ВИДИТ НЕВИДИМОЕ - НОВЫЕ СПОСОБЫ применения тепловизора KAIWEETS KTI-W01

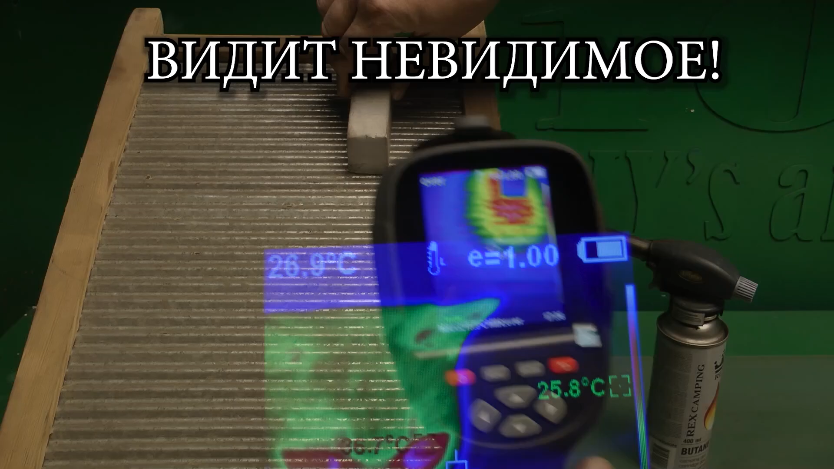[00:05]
Хотел собрать интересную самоделку, но пришел прибор который я давно ждал.
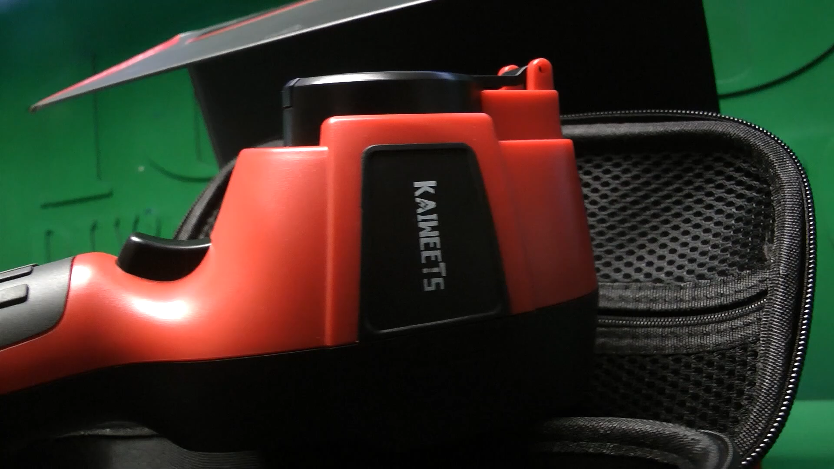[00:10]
Это новый двухдиапазонный тепловизор от компании Kaiweights.
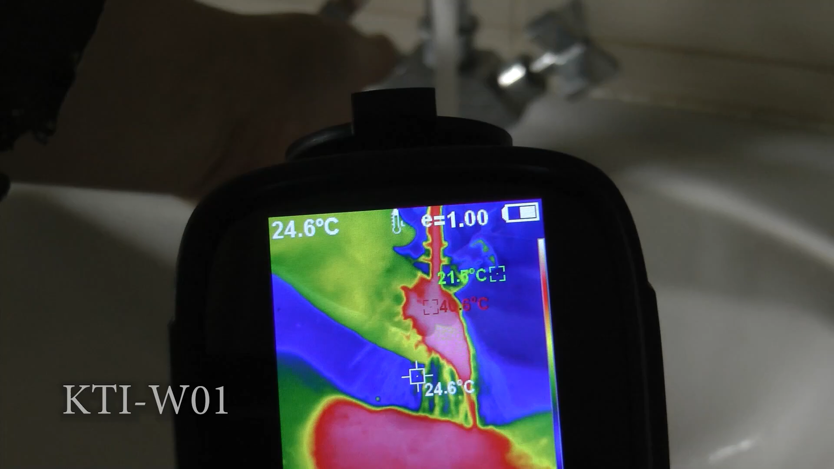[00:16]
On screen: spot 24.6°C
Стоит ли он своих денег и на что способен выясним сегодня.
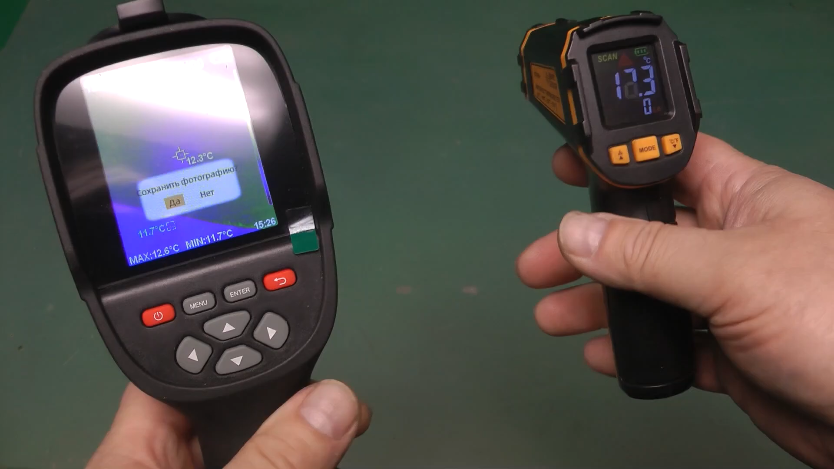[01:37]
On screen: spot 12.3°C, min 11.7°C
Экран по сравнению с пирометром большой.
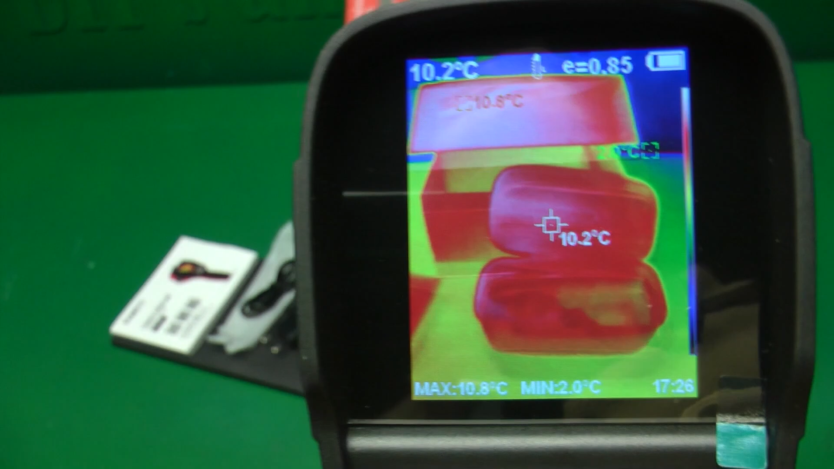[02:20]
On screen: spot 10.2°C, max 10.8°C, min 2.0°C
В самом низу слева направо отображается максимальная температура, которая попала в поле экрана.
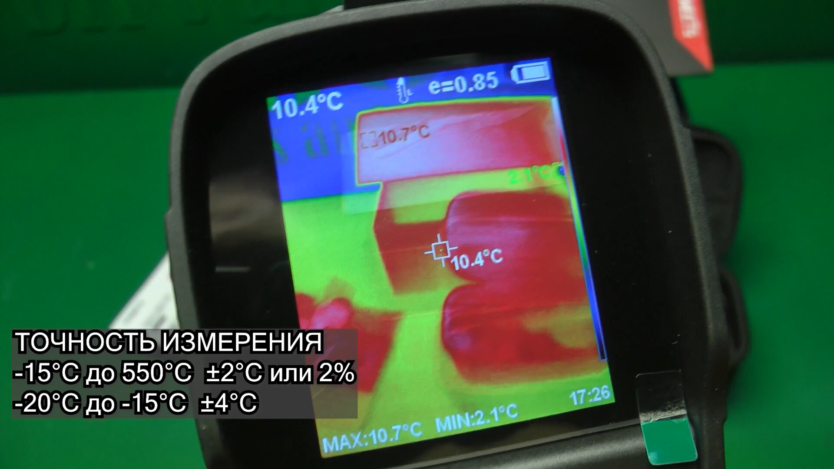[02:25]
On screen: spot 10.4°C, max 10.7°C, min 2.1°C
Минимальная. И время. По центру экрана жестко фиксированная точка.
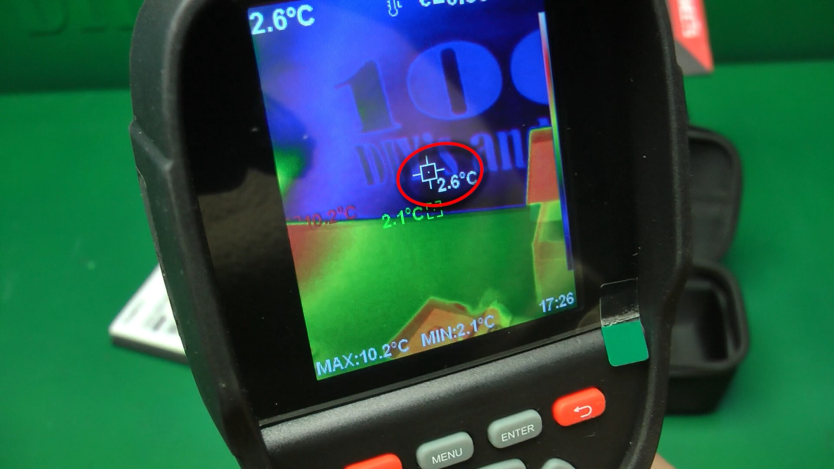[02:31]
On screen: spot 2.6°C, max 10.2°C, min 2.1°C
Она как прицел в автомате. Куда наведешь, там и определит температуру. Есть еще две плавающих точки.
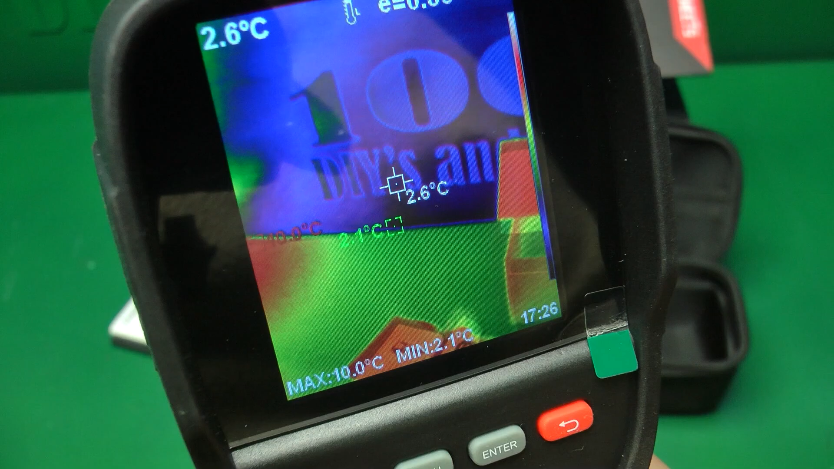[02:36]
On screen: spot 2.6°C, max 10.0°C, min 2.1°C
Зеленая покажет самое холодное место на экране, а красное самое горячее.
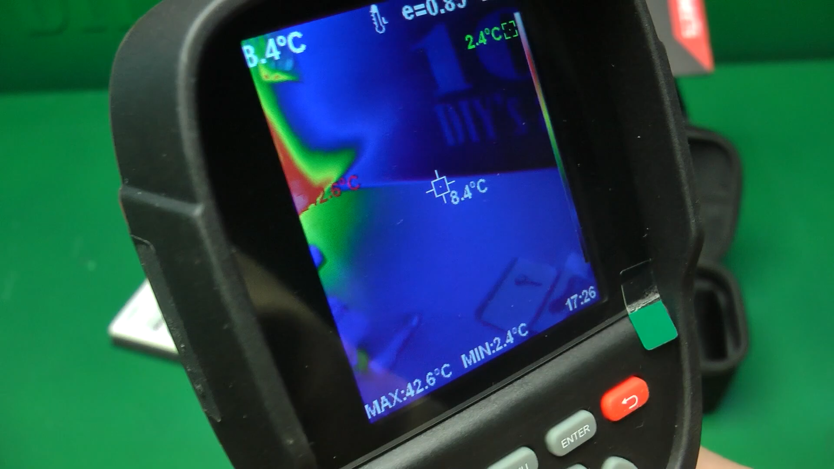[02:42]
On screen: spot 8.4°C, max 42.6°C, min 2.4°C
Температура центральной точки дублируется и в самом верху.
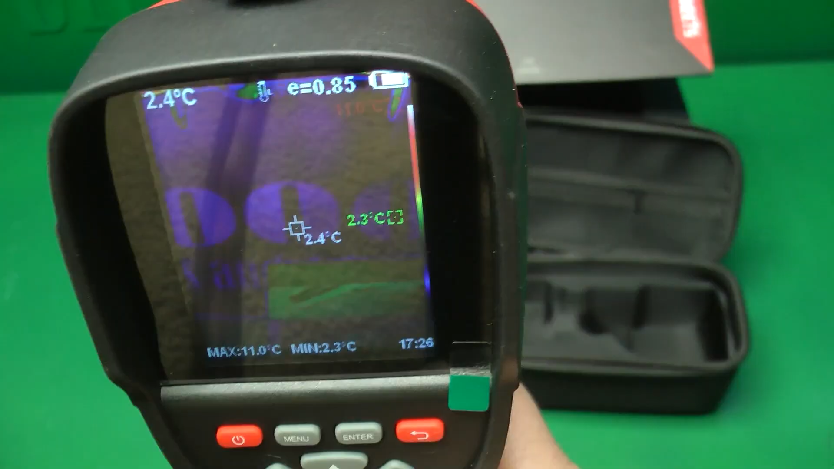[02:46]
On screen: spot 2.4°C, max 11.0°C, min 2.3°C
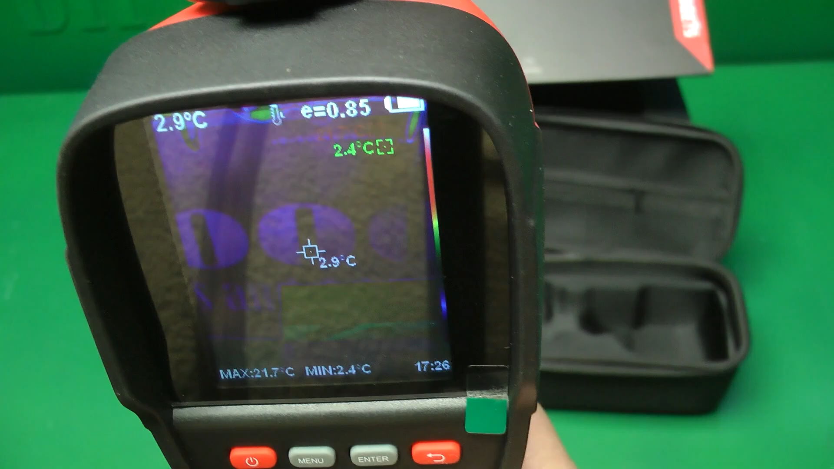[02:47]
On screen: spot 2.9°C, max 21.7°C, min 2.4°C
А правее отображается коэффициент теплового излучения, который настраивается вручную.
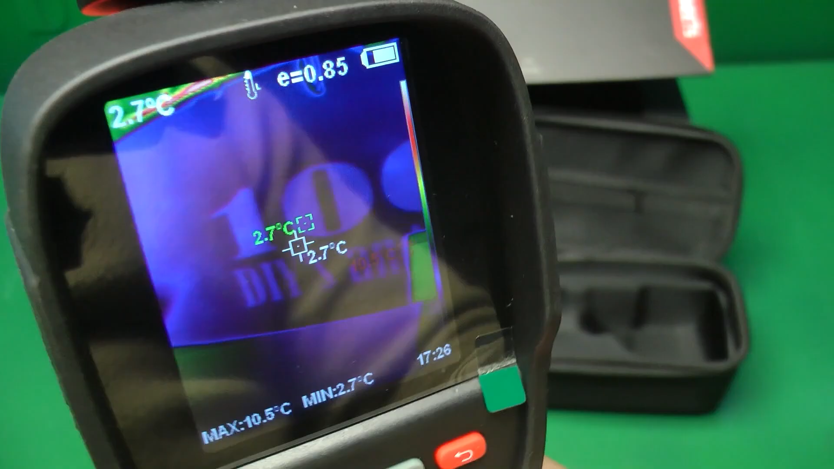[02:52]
On screen: spot 2.7°C, max 10.5°C, min 2.7°C
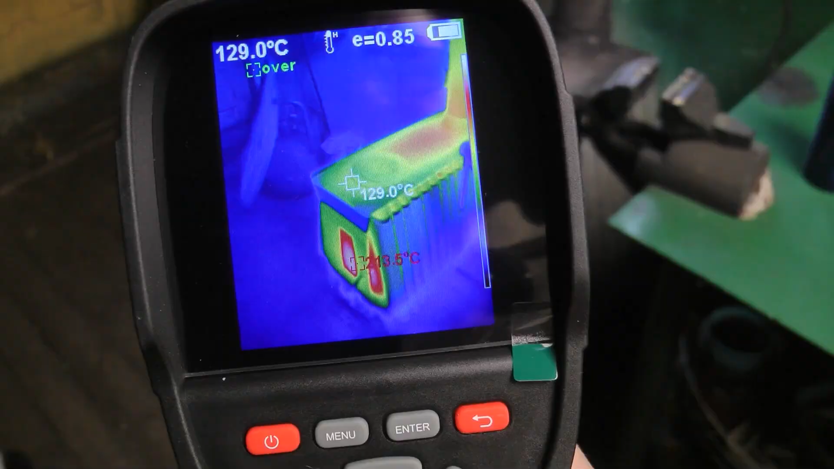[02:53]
On screen: spot 129.0°C
Многие ошибочно полагают, что тепловизоры температуру измеряют.
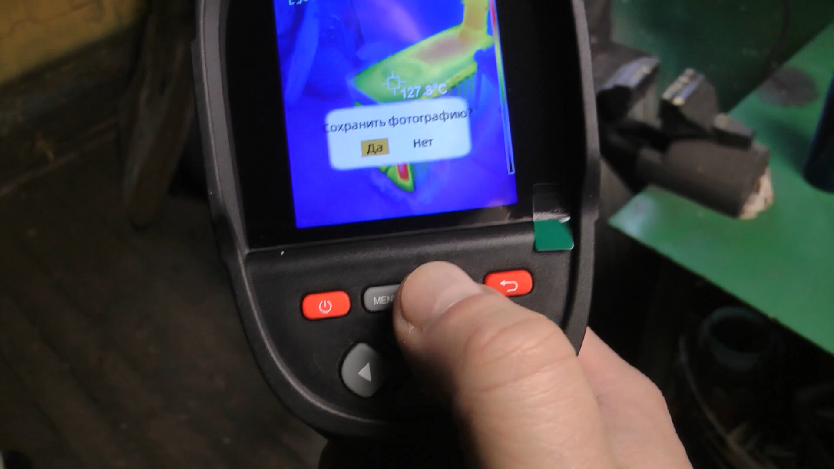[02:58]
На деле же они ее рассчитывают, исходя из настройки коэффициента теплового излучения.
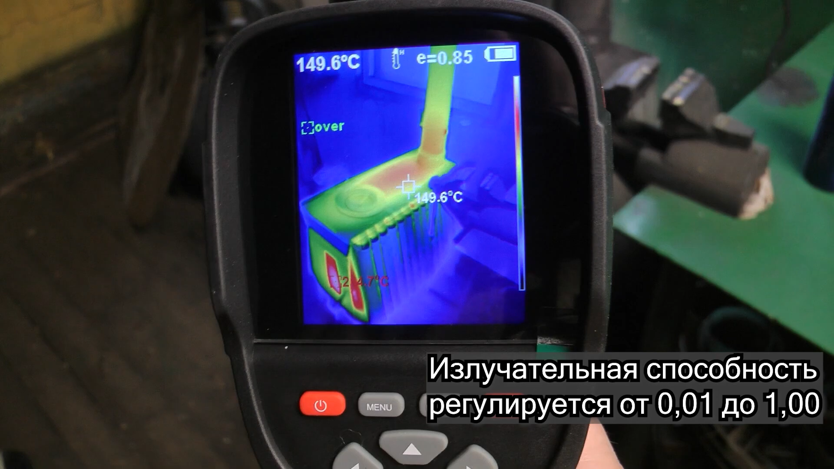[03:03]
On screen: spot 149.6°C
В инструкции есть сводная таблица с основными материалами и тепловым излучением.
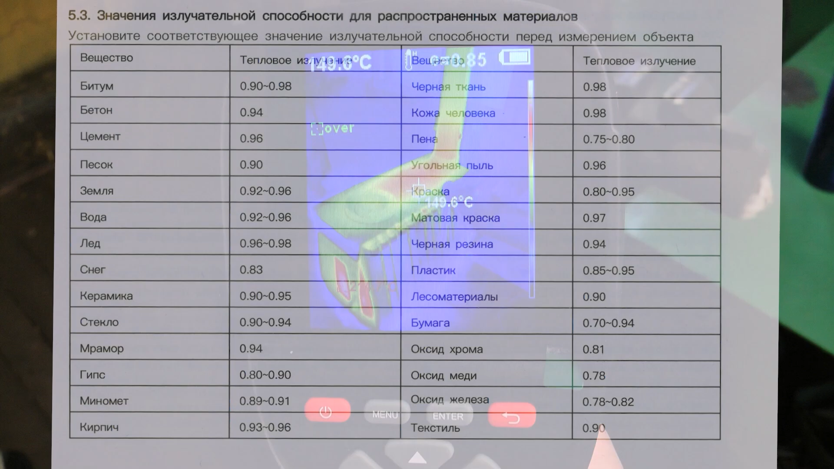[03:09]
Сейчас настроен на пластик. По настройкам пробежимся позже.
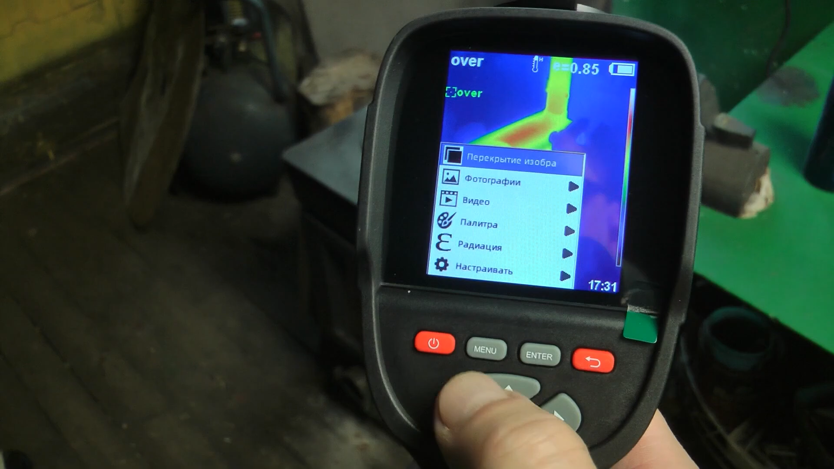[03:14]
А испытания начнем с мощного компрессора, который я собрал своими руками.
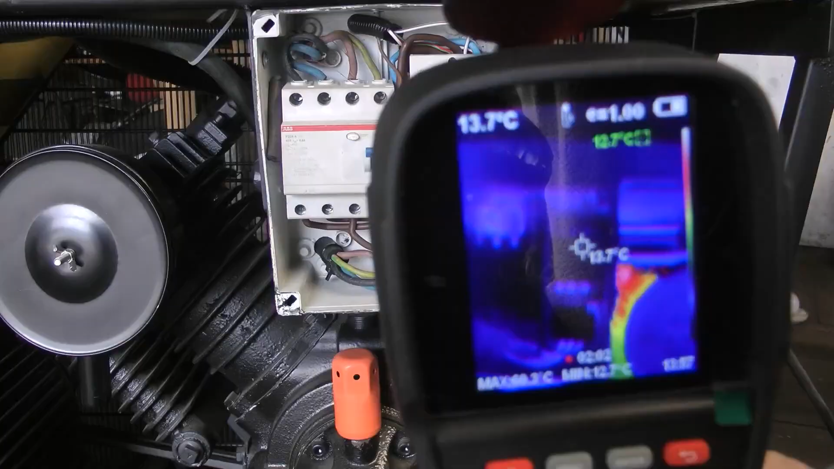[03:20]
On screen: spot 13.7°C
Компрессорная голова AeroMax B2105T от Foxwold имеет двухступенчатое